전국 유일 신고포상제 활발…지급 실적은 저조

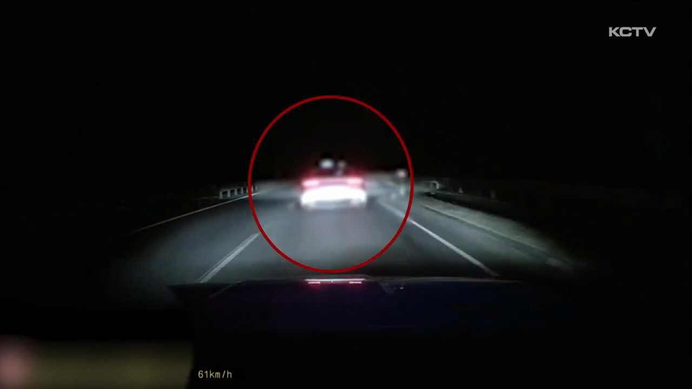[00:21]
새벽시간 순찰 차량이 앞선 차를 쫓습니다. 도주 차량이 정차하자 곧바로 경찰 음주 측정이 이뤄집니다. 혈중 알코올농도 면허 취소 수치로 차를 몰고 제주시부터 서귀포시까지 20km를 넘게 음주운전한 30대가 검거됐습니다.